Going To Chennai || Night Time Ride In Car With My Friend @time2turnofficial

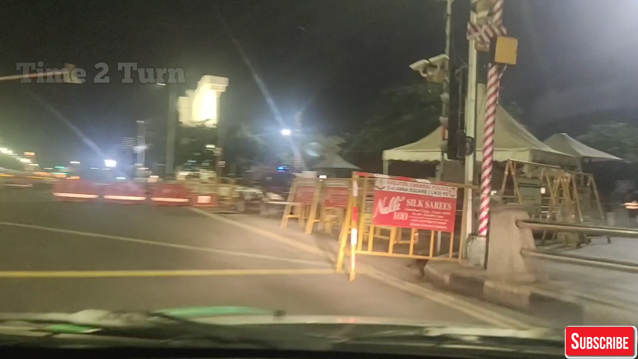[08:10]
the lights will be on the night I will talk a little bit too
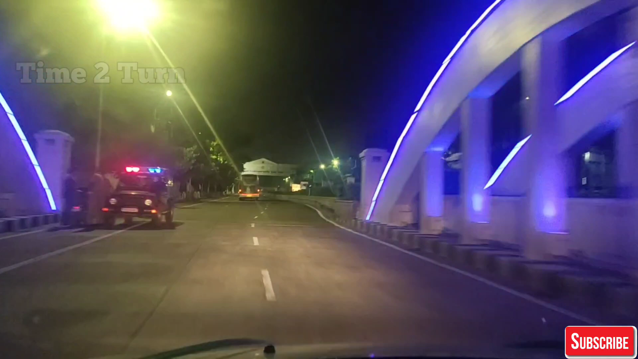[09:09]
I will show you a police station. I will show you the beach road. We are going to go to the left and go to the left.
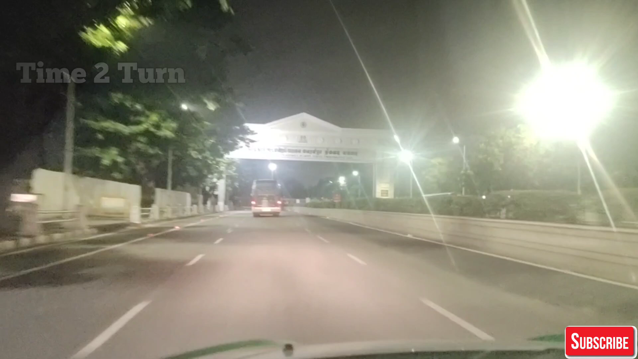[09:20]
I will search the ice cream. It is a city park.
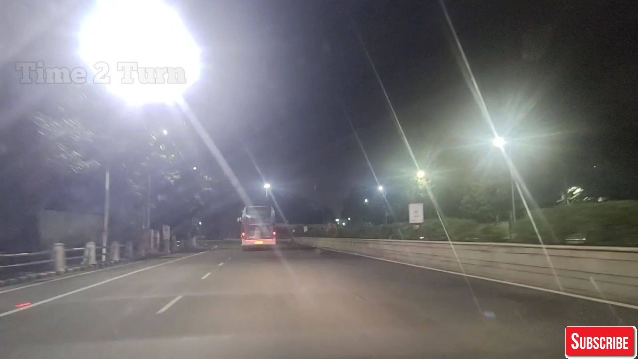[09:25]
We are going to go to the left. Guys, now we are going to the left. We are going to go to the left.